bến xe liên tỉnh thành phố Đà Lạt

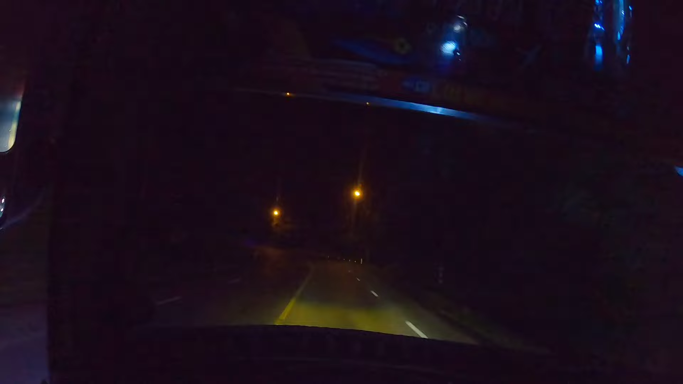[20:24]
Rồi xin chào mọi người nha, giờ mình đã xuống tới từ Đà Lạt mình xuống tới đèo chuối nè mọi người. Đây là đèo chuối này, ban đêm nè, đêm mọi người mới thấy rõ, tối quá. Địa phận của Đồng Nai rồi nha mọi người.
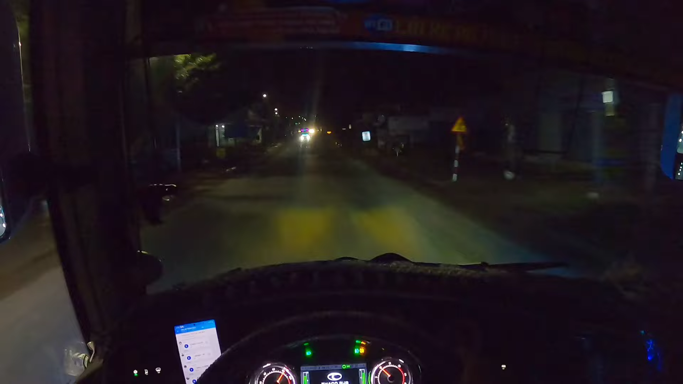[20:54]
Hôm nay là xuống hơi sớm nè. Bây giờ này mỗi bữa là mình tới Lộc An. Lộc An, Bảo Lộc. Tới Bảo Lộc, thường thường tới Bảo Lộc là tới 1 giờ rồi. Giờ thì tới Lộc An. Nhưng mà hôm nay thì mới 12:40,